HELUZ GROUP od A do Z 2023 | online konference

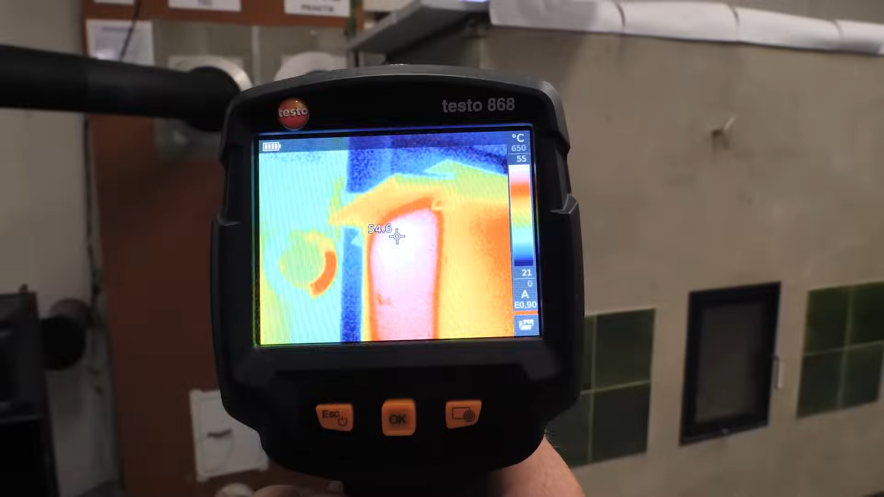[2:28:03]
ale ukážeme si na termokameře, že spotřebič nám stále vytápí interiér.